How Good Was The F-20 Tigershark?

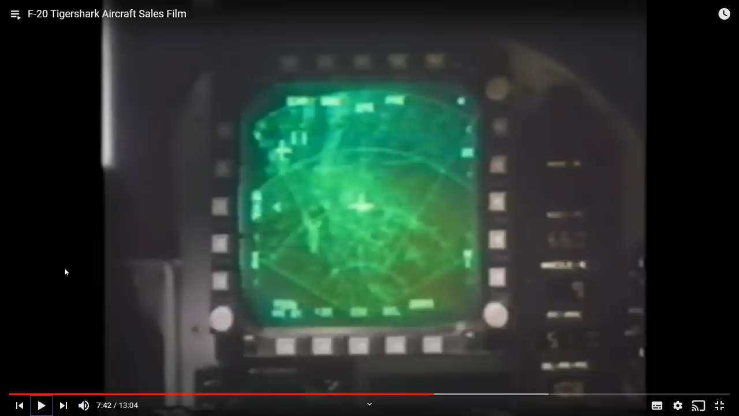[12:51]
f18 question mark similar to me mode has a range of 80 miles to help you
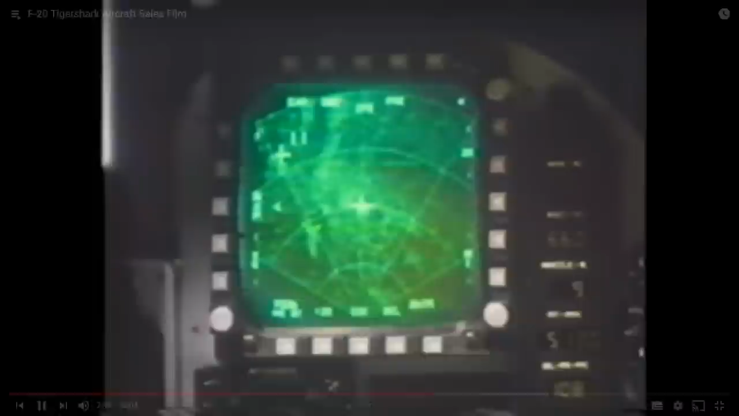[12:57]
navigate and locate the target at low altitudes the freeze
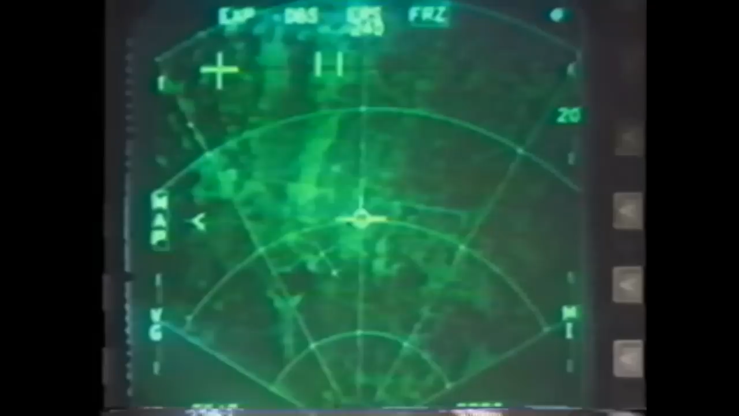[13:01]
mode lets you continue to navigate without emitting radar energy increasing your chances for surprise and
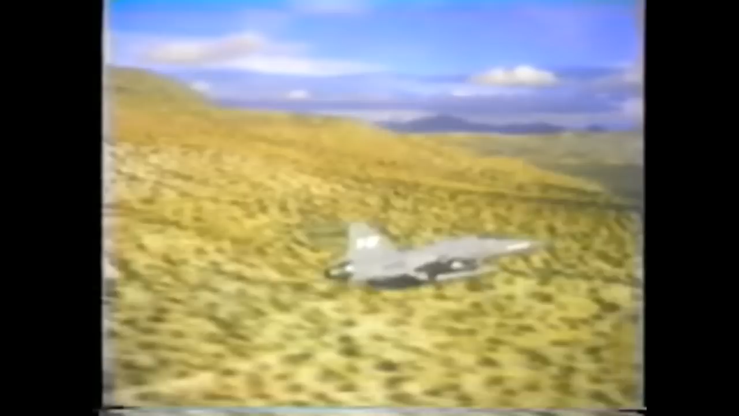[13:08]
survival a single switch calls up weapons
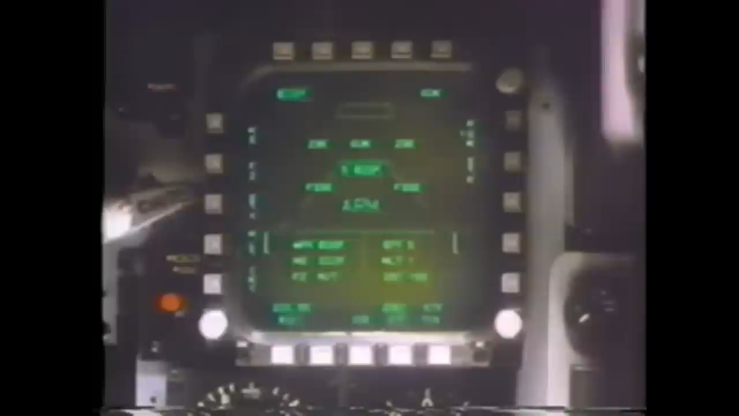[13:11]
release programs stored prior to takeoff a conformal countermeasure system chat flare
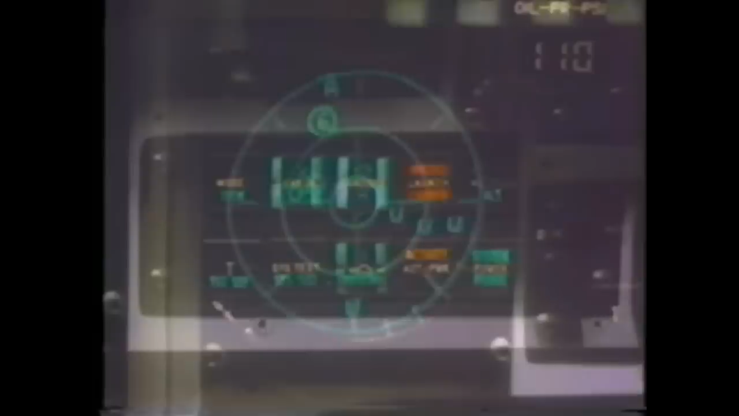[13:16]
radar warning receiver and the agility of the tiger shark enhanced survivability
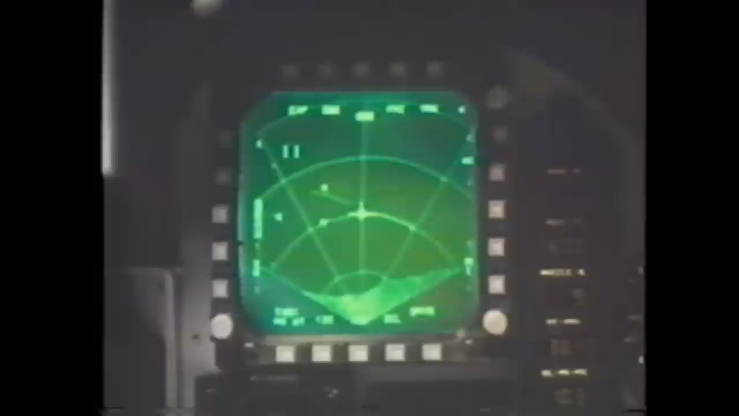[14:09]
vessels in rough sea states are shown on a clutter-free display with the freeze and moving target modes you increase your chances for surprise by firing a harpoon missile from over the horizon look at that flying